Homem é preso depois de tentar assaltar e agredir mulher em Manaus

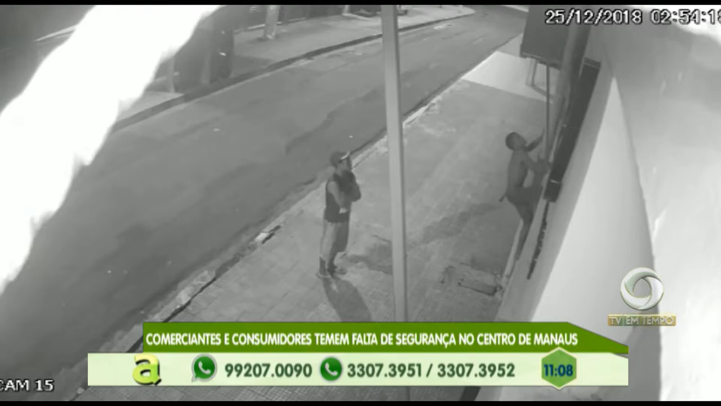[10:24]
Um deles escalou à frente do local para entrar no estoque da empresa.